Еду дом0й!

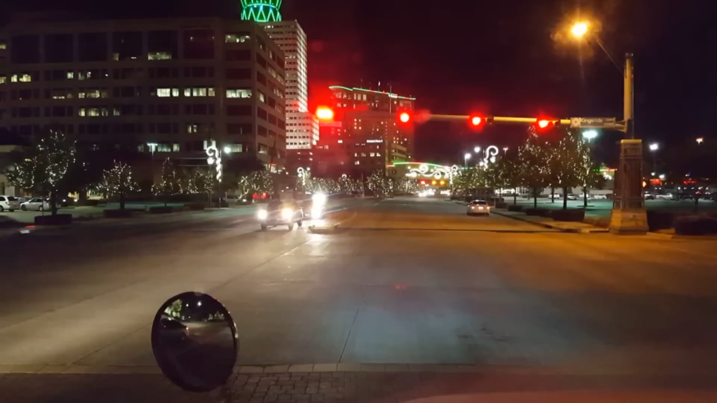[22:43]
Еще раз, ребята, с другой сторонки посмотрим такую вот красоту, которую здесь нарядили в районе Хьюстона. Очень круто, конечно, понравилось. Все, направляю все, короче, в сторону Нью-Йорка. Сейчас, думаю, сегодня проеду еще часок-другой и на покой. А уже завтра целый день, думаю.